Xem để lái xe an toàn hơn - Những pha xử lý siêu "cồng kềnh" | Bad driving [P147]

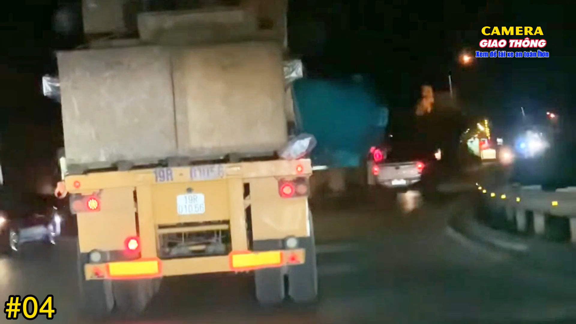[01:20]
Chưa hiểu ai cấp phép cho người ông chở này đây này, Mark 19R này, 01056 này, đi hết đường này, một mình một đường này, không có không nhìn thấy thường không biết là không biết ai cấp phép cho người ông chở hàng siêu trường siêu trọng này, quá khổ quá tải này đây.
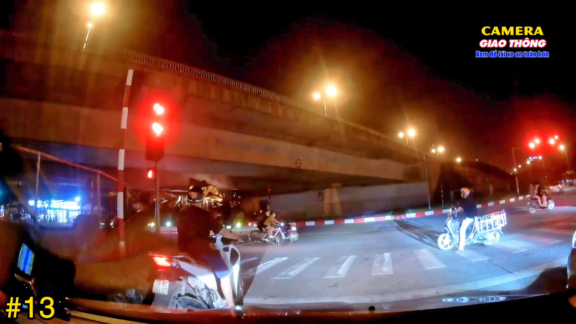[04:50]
Ngáo thật đấy, ừ, ngáo đét, vừa ngược chiều lại còn mẹ mày chiều cao luôn. Ủy ban nhân dân phường Đại Kim, quận Hoàng Mai cho biết, quyết đường Vĩnh Nam 2 km nữa,